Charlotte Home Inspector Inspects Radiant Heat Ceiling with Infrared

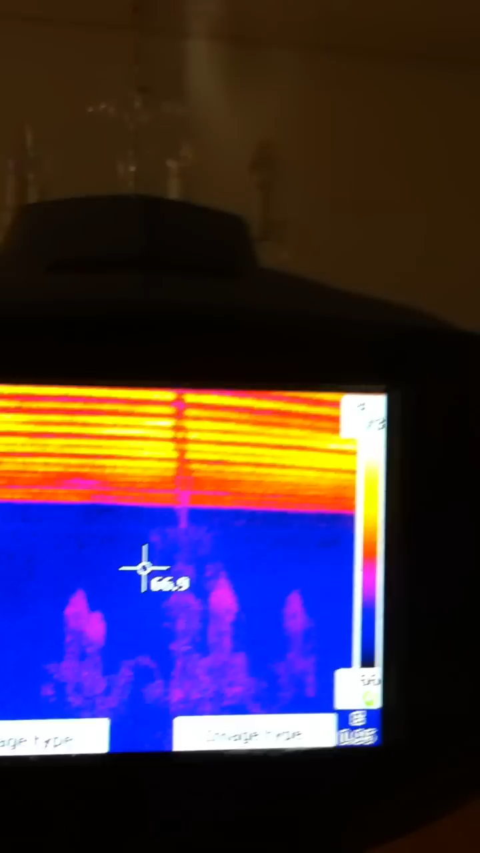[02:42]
Chandelier actually is a little bit warmer than the atmosphere. And that's because it's actually heating up.
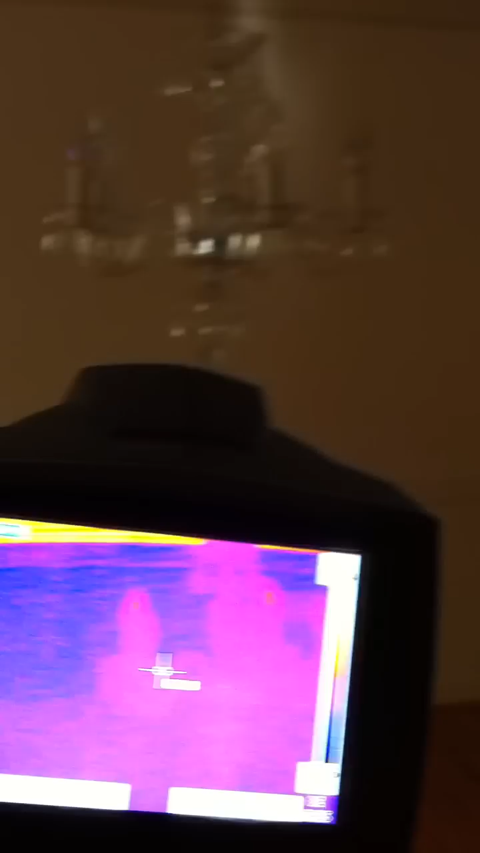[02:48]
Because, see, the radiant heat is causing that glass to heat.
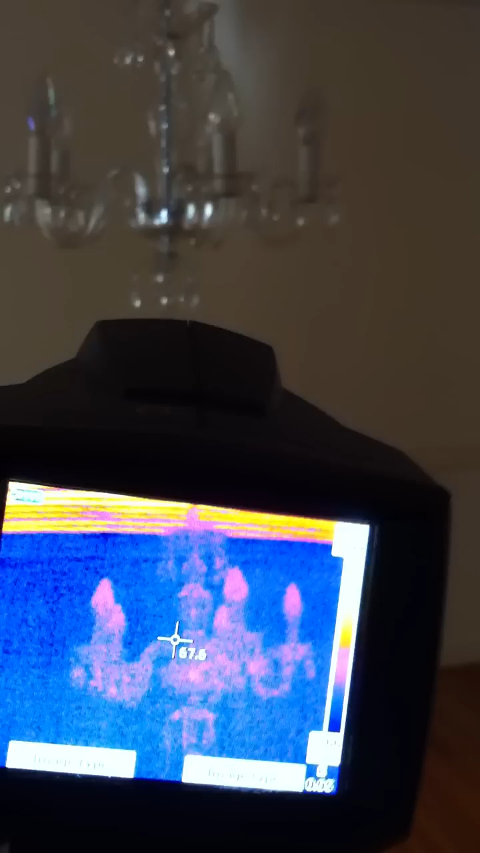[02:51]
And it's actually showing up. And, uh, if you have furniture or something like that, that all heats up.
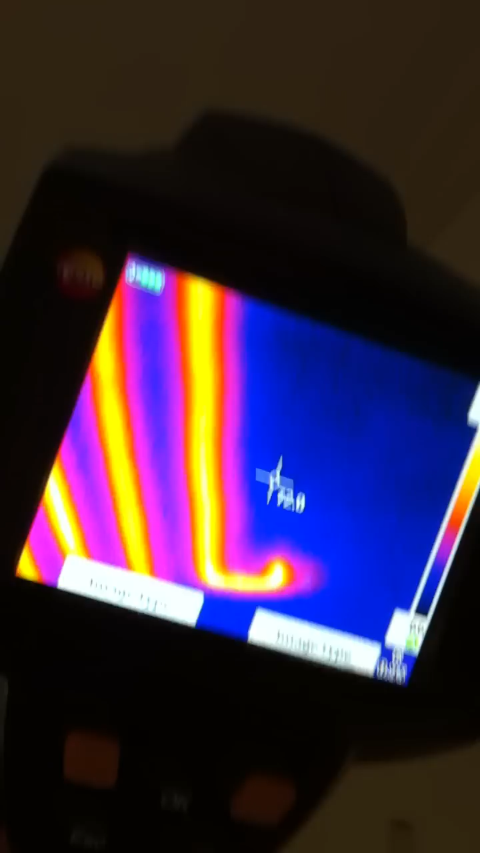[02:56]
And it actually helps to hold heat into the room.
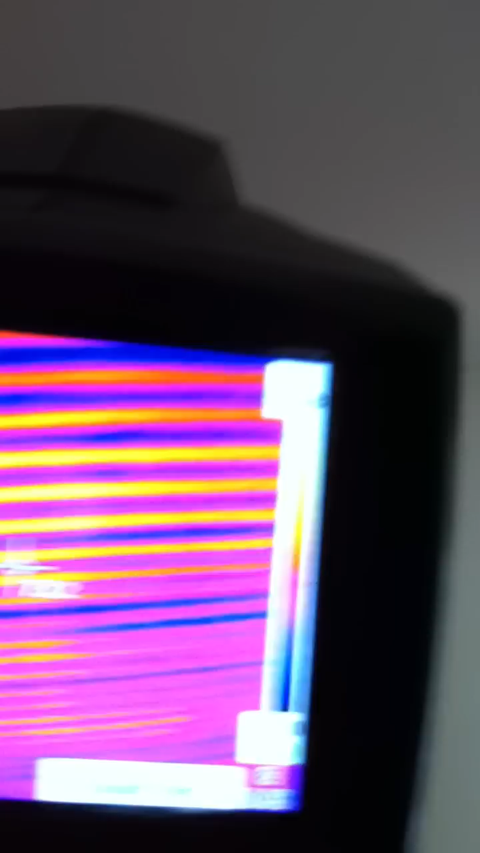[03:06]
But, if there was something wrong with it, we would, we would see a, a dark area where they had gone out. Um,
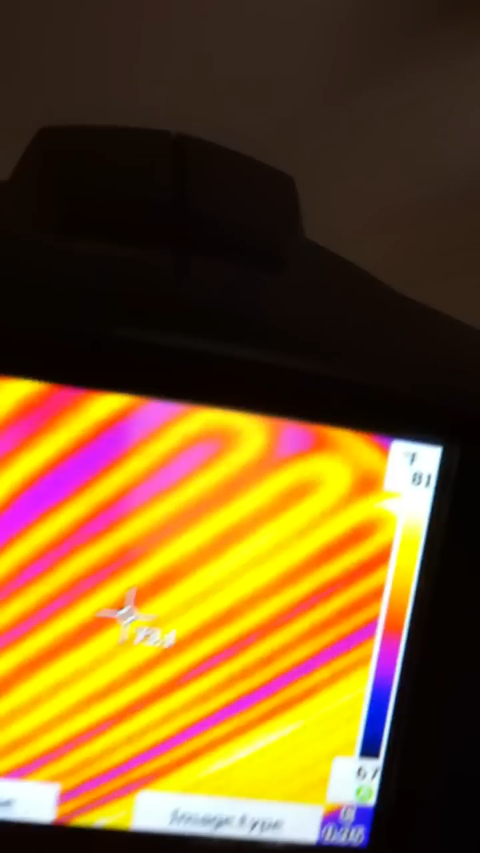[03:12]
but, um, now they don't have it in the hallway, but this is a bedroom, as you can see.
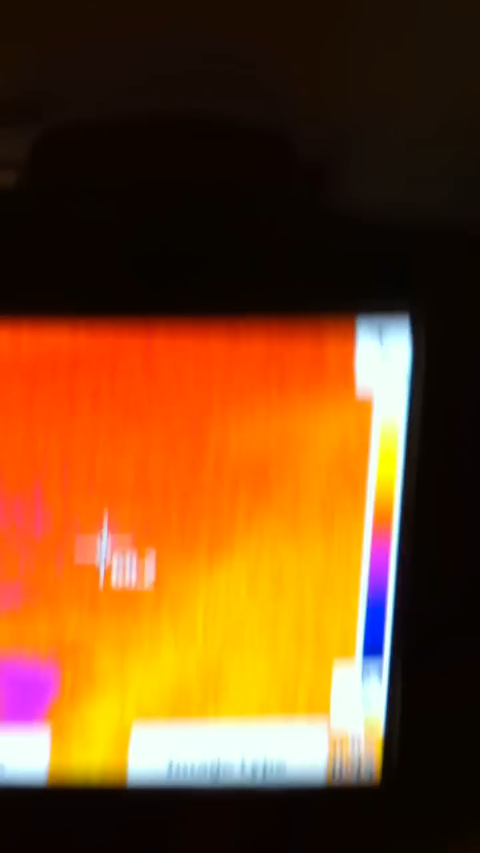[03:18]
See the radiant heat in this room.
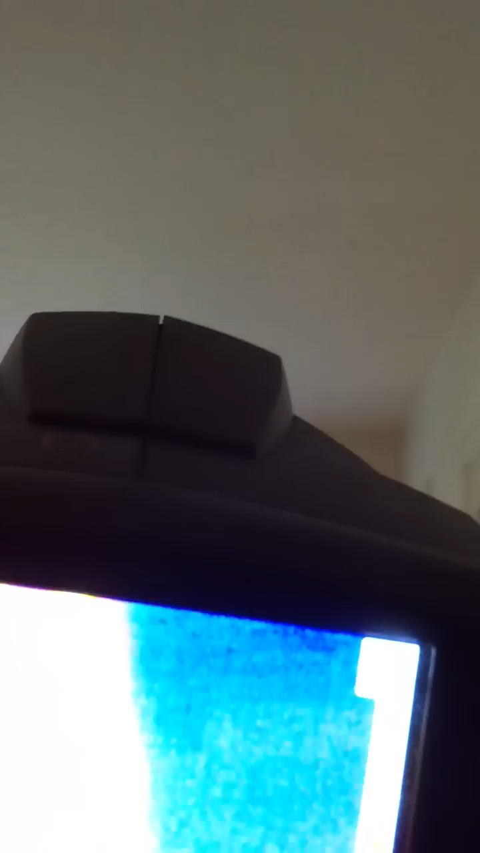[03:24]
Okay.
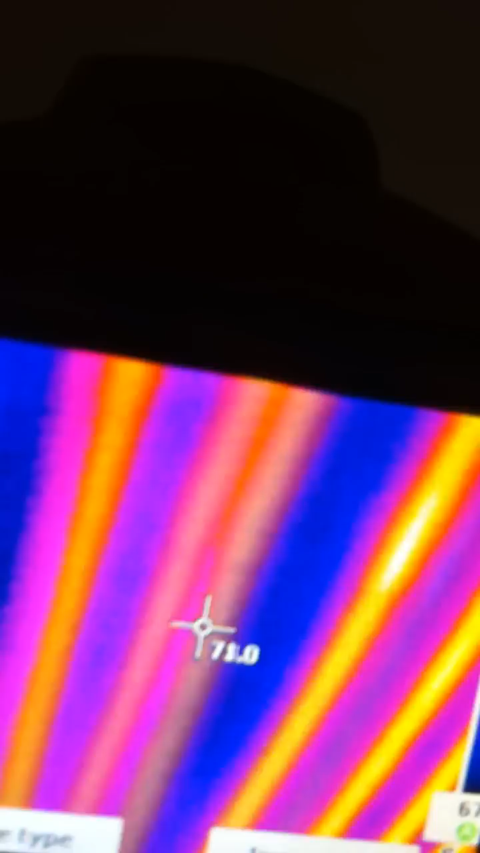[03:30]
And then there's, in here as well.
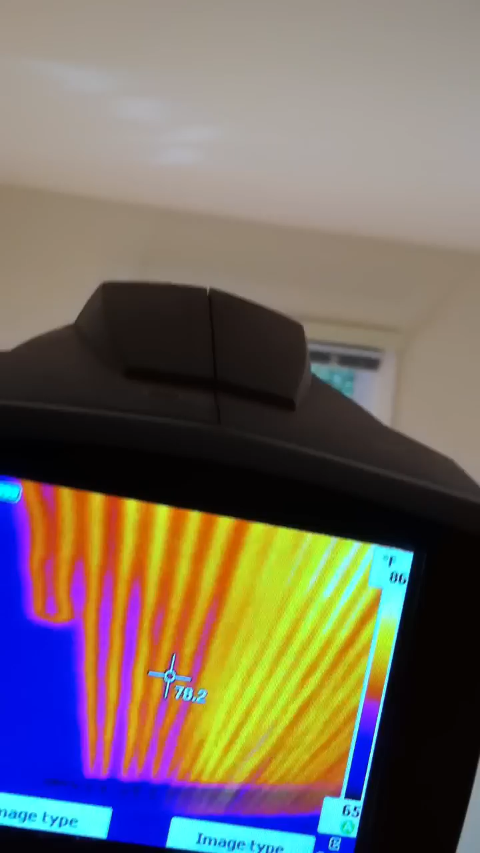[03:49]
On screen: scale top 86°F, scale bottom 65°F
And then we have the master bedroom.
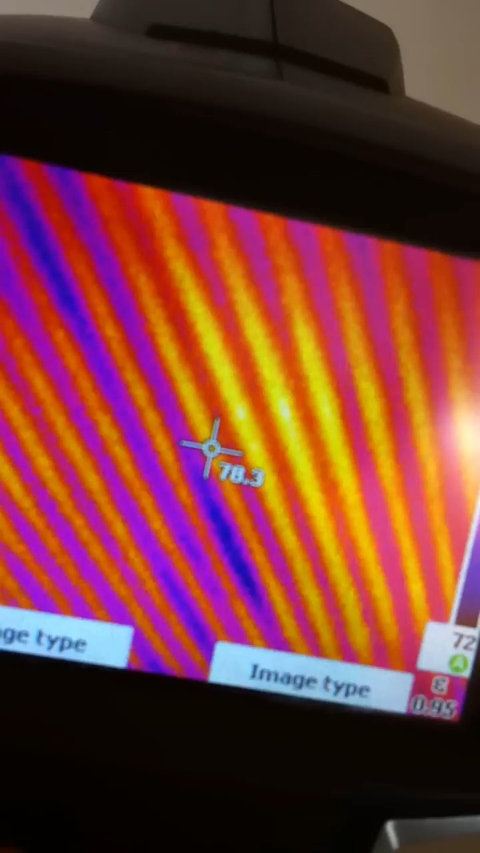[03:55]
Now, you know, I don't know about the, um,
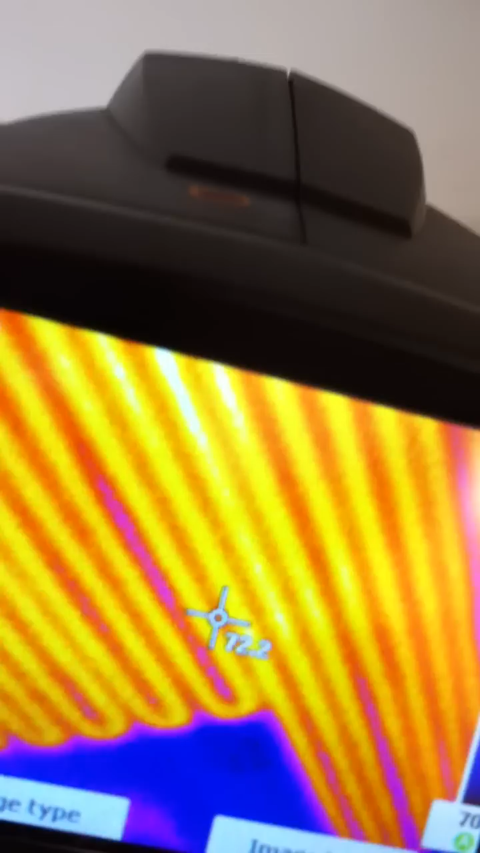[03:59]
just from a standpoint of, it is all working. Now, I don't know about, you know, fire safety or that.
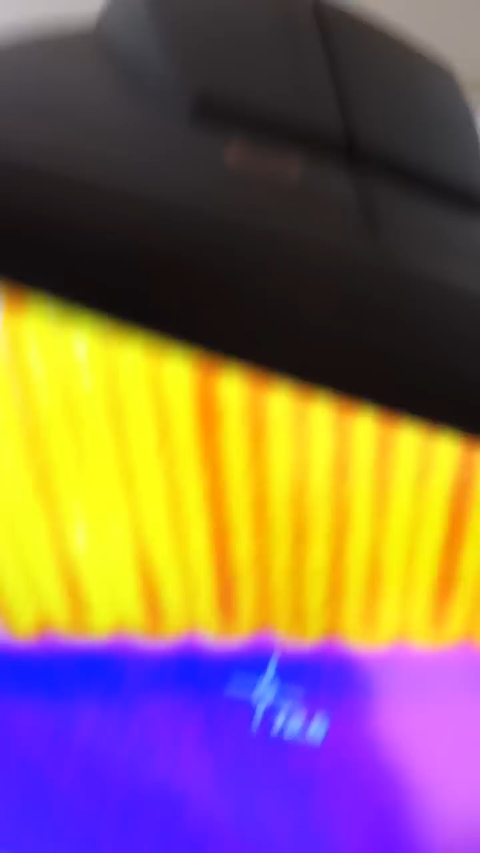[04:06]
I can't speak to that, but they, I can say that, uh, they are all heating and, and, uh, they're heating universally.
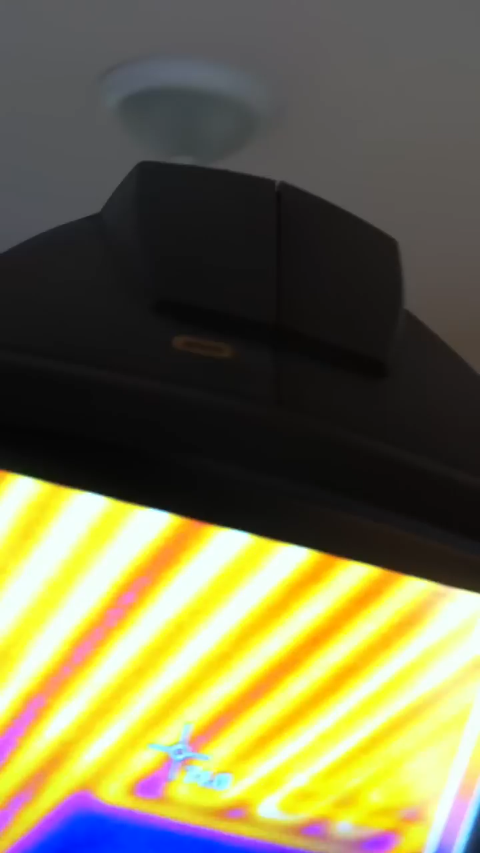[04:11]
Uh, this is Preston Sandlin, Home Inspector Carolina, looking at a radiant, uh, roof heat today. Thank you. Thank you.